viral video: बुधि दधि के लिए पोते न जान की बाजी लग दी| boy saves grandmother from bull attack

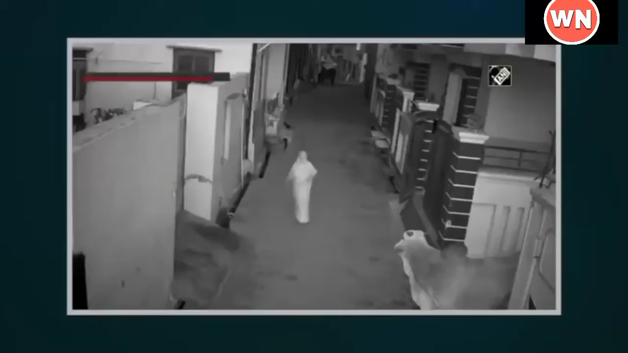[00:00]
एक बुढ़ी मैला पर पागल सांड के हमले की सिसी टीवी
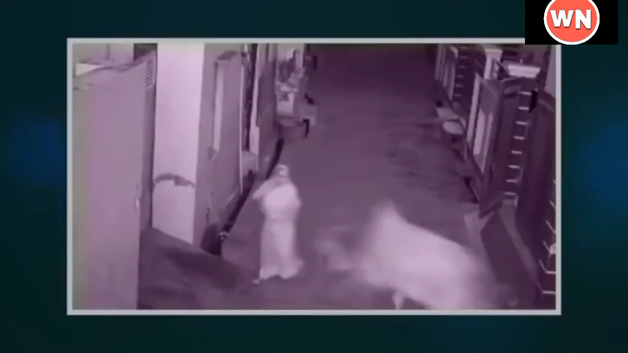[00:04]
में कैद हुई ये तस्वीरे बहत खौफनाक है लेकिन साथ ही ये एक लड़के की बे मिसाल
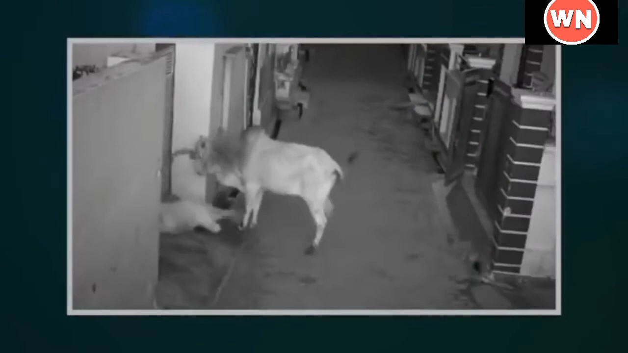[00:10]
बहादूरी और अपनी दादी के लिए उसके गरे प्यार की कहानी भी कहती है सांड ने गली में अकेली जा रही दादी पर हमला किया तो पोता
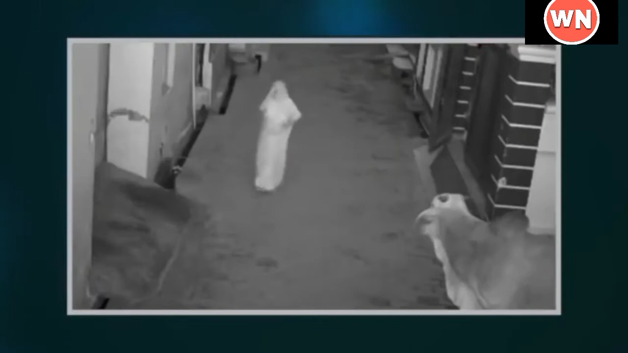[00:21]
पोता बचाने के लिए दोड़ाया सांड उस पर भी तूट पड़ा लड़का किस्ती तरब बच्चा सांड का फिर से हमला करना तय था लड़के के पास भागने का मौका था लेकिन दादी को अकेला कैसे छोड देता उसने दादी को संभाला
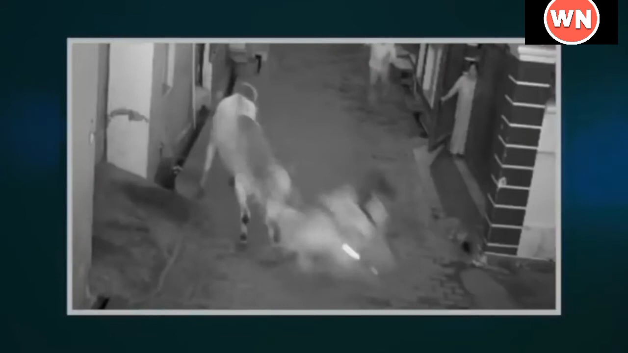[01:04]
दोनों मिलकर बुजुर महिला को बच्चा क गर ले आये इस पूरे वीडियो में शुरू से लेकर आखिर तक इस बच्चे का अपनी दादी के